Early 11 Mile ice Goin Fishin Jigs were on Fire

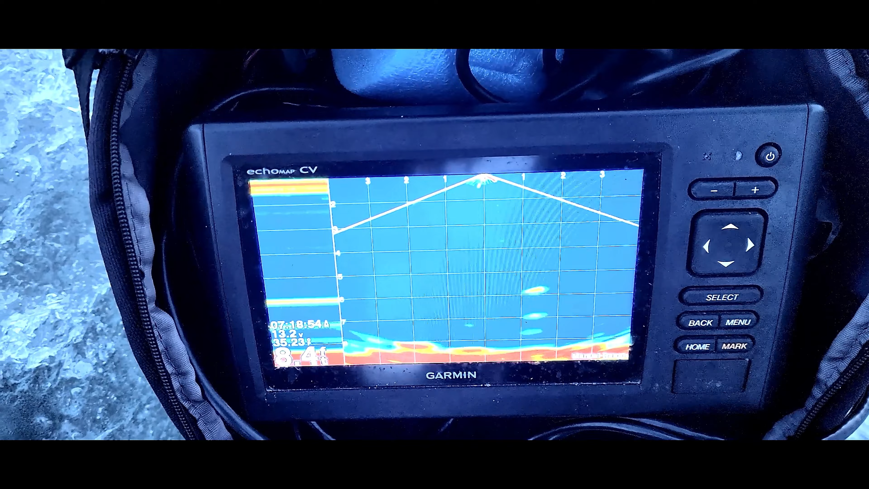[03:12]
That went off once, but it didn't hook himself, so it's not too shabby so far. Not a bad start out here. Panoptics, optics, 8.4 feet of water I'm in, and I got one of my
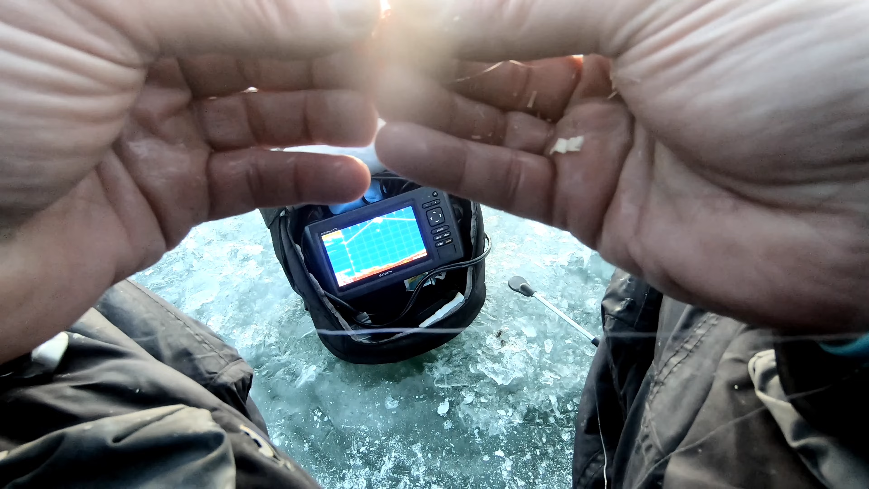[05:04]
That feather just waves in the water, even if it's just sitting there. Let's see, it's pretty cool jigs.
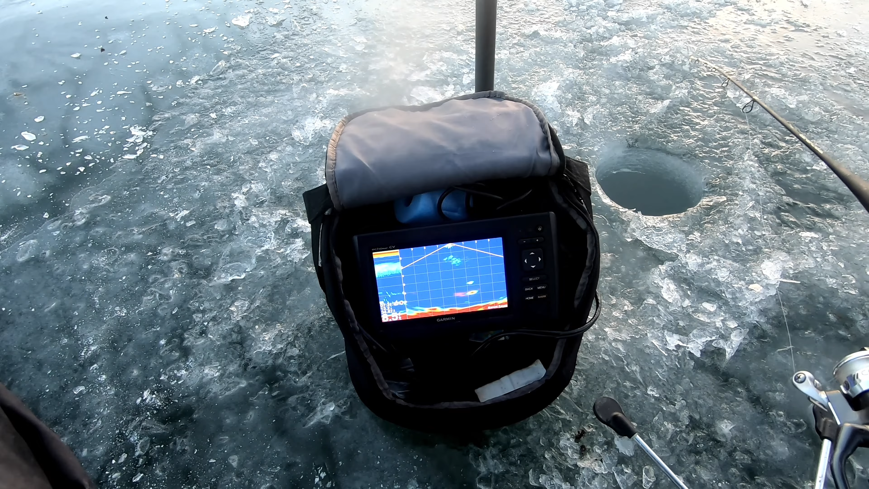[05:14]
Hope you try some out. Just as I shut it off, there he is. Yeah.
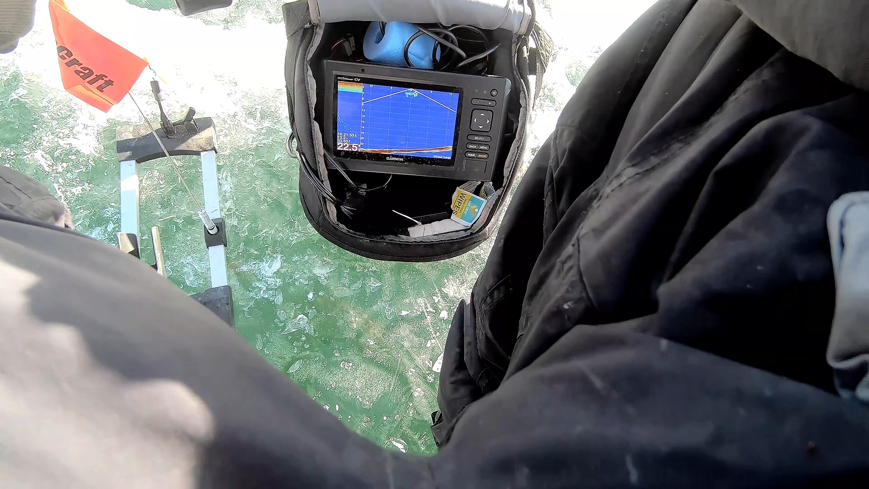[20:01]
too deep for pike. I'm seeing some right away here. And I'm not even down to the bottom yet.
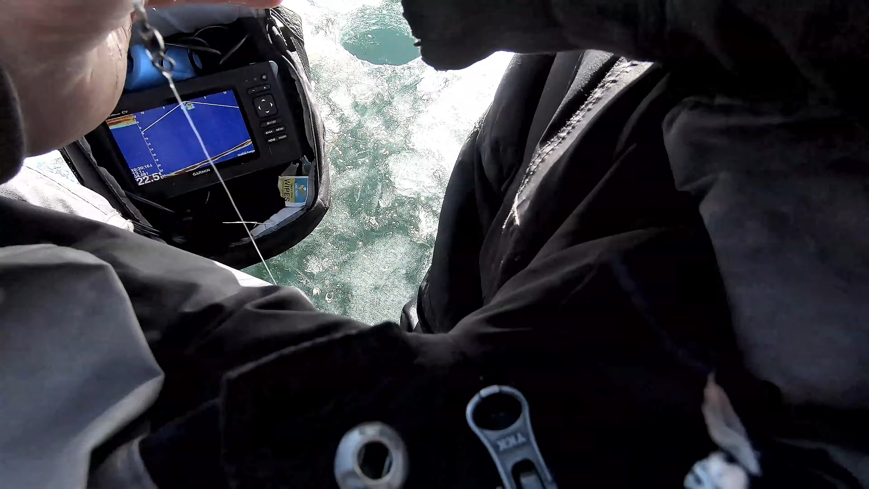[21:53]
22 feet of water, folks. So they moved deeper in the day. All right, where'd the, there they are. Good job, good job. Good, good job.